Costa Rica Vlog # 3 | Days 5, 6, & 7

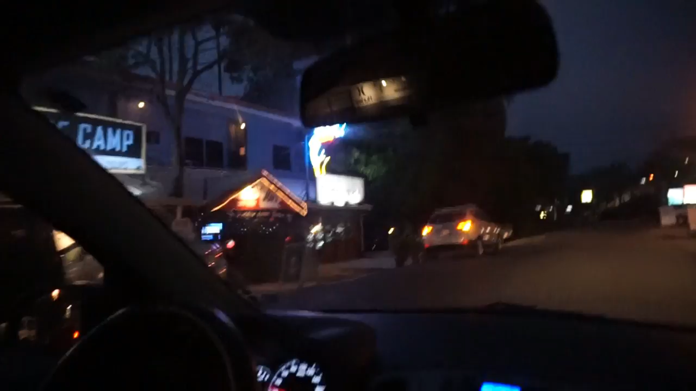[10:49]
So this is basically what driving through town looks like. A whole lot of nothing and then a bunch of people on the road.